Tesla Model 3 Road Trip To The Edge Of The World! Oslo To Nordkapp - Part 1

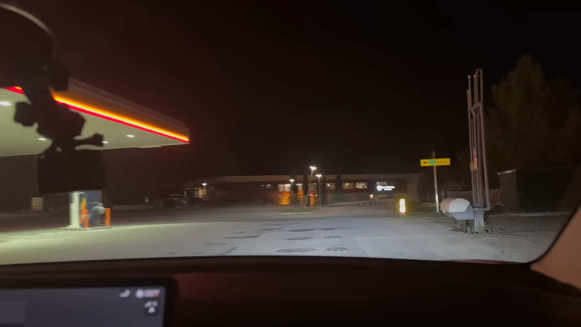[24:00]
Oh, yeah. But it's not a ready one yet. But look at that. They replaced a gas pump and put an Alpitronic unit right there. Oh, and there's another one right there, just not installed yet. Or I should say installed, not commissioned. So sick.
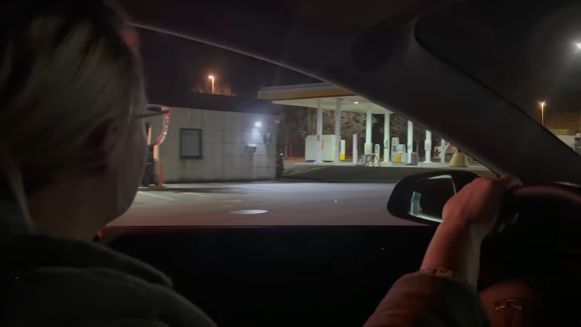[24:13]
Chargers going in everywhere. Let's see if they have level twos around though. We just crossed the highway.
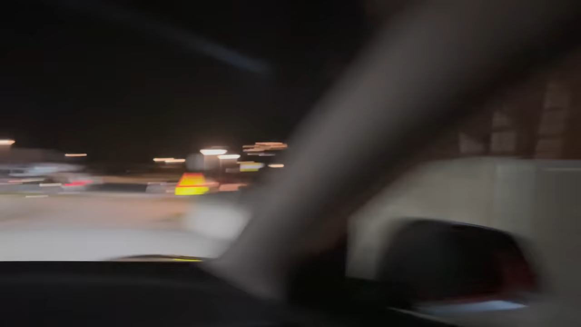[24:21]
We went basically underneath the hotel.
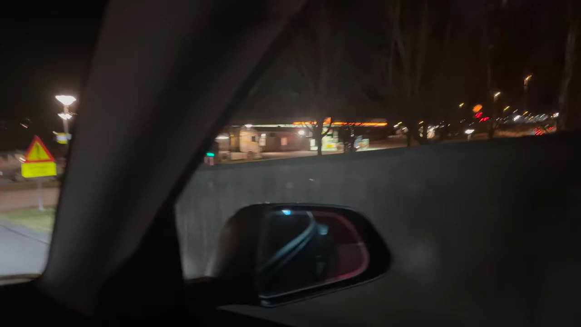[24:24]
Yeah, they have chargers online over here. So that's pretty sick. So in the morning I can wake up early and we can full charge the car there. What was that, Alyssa? Another one.
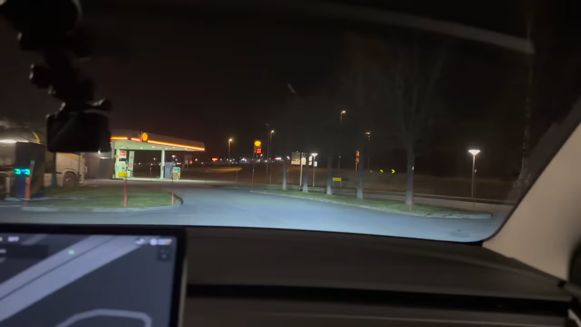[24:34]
Yeah, another one over there. That's pretty sweet. If they have a Type 2, we can just do it.
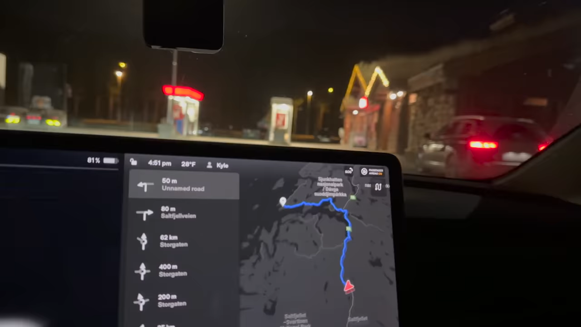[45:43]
So let's see what we actually arrive with.
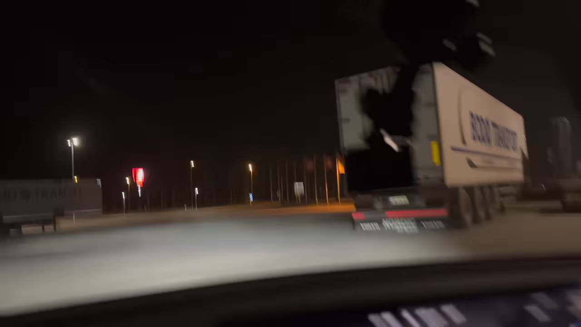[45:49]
Maybe we'll see some Northern lights as well. We got to keep our eye in the sky, but, uh, it looks like we have a tailwind as well.
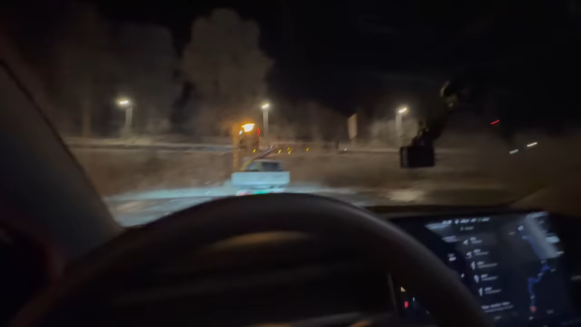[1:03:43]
Oh, one thing. I taped up the light bar on this. Because it, we... You know what? I'll just do a whole other, maybe, explainer on that later on or tomorrow. I'll show you. But, basically, the light bar kept acting up with the matrix function. Except, I don't think the car has matrix function. I think the light bar was trying to do its own matrix function. And all it did was just blind everyone. So, we put some tape over the light bar. And we haven't been flashed yet. So, I think we're good. Alright.
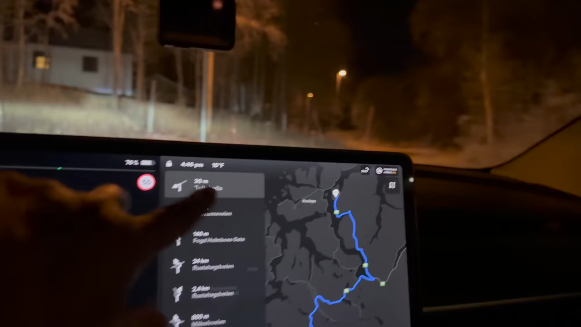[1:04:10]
So, time to head out. Just on snow and icy roads.
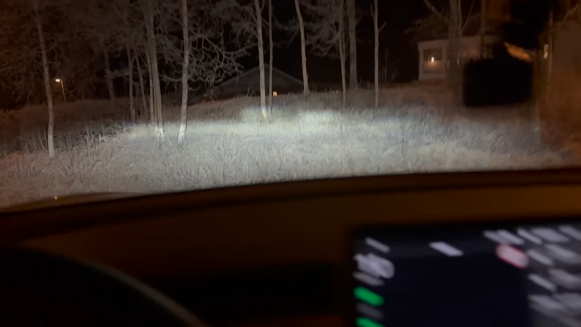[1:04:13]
You can see, just spinning. Full send. Full drifty drift mode here. Woohoo! Just snow and ice everywhere.
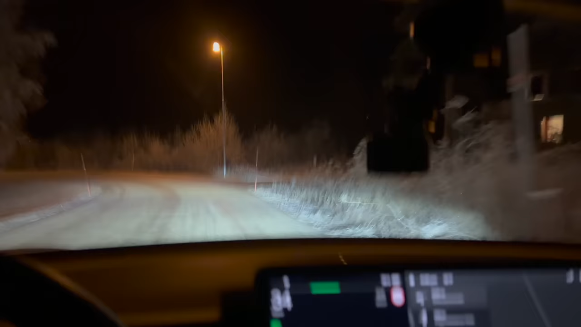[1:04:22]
Going to take it nice and easy going into Trompson.